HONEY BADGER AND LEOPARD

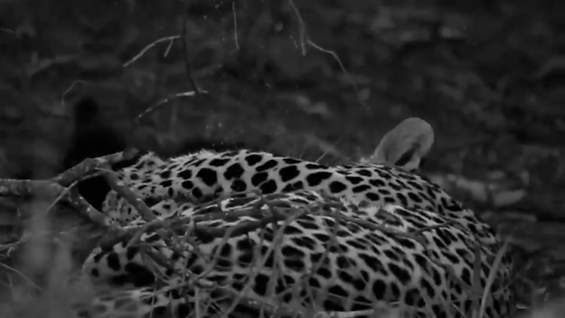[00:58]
Firstly, the cat acted from an ambush, and secondly, it's just a cub.
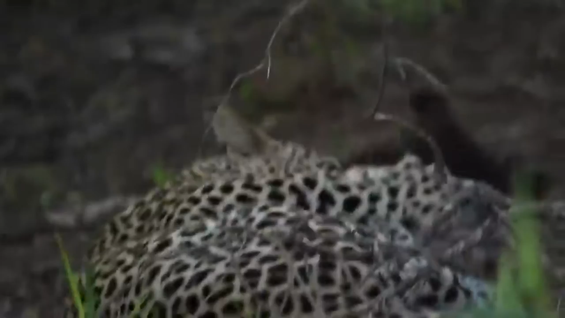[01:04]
And surprisingly brave and strong, although the leopard managed to knock him to the ground. The kid desperately fought for his life and bit back. Unfortunately for spotted, there was another honey badger nearby.
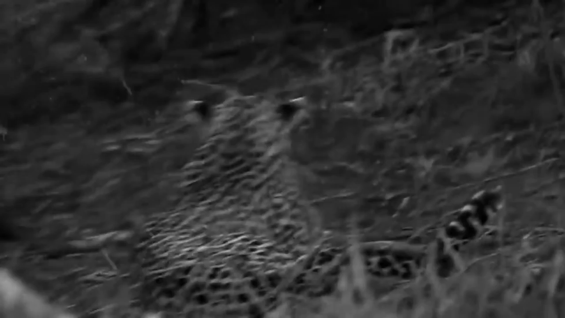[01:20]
Parents, obviously. Well, he immediately did not hesitate for a second and
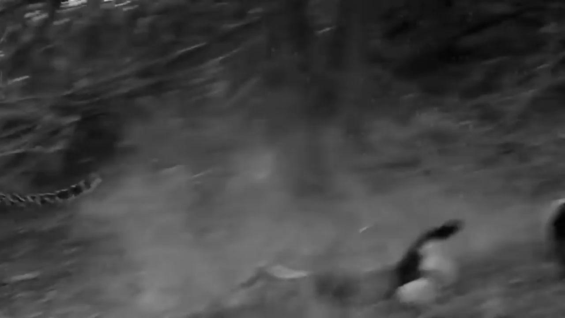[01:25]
went into a frontal attack on an enemy five or six times larger than me.